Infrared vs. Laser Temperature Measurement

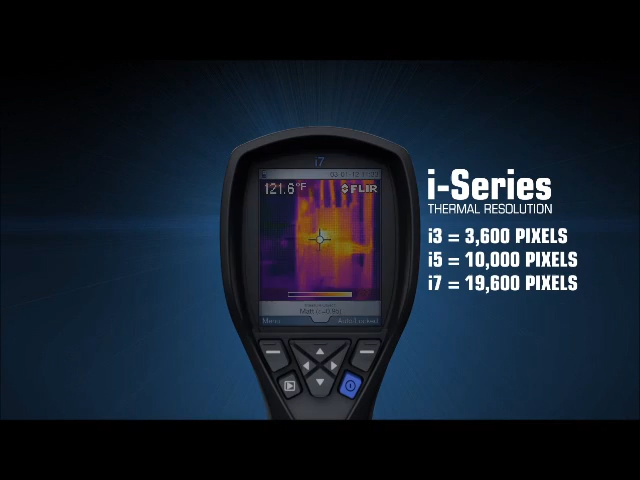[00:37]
On screen: spot 121.6°F
With the FLIR i-Series camera, you can actually see the thermal picture of the target and problem, and you get thousands of accurate temperature measurements in each image for the information you need to find problems quickly,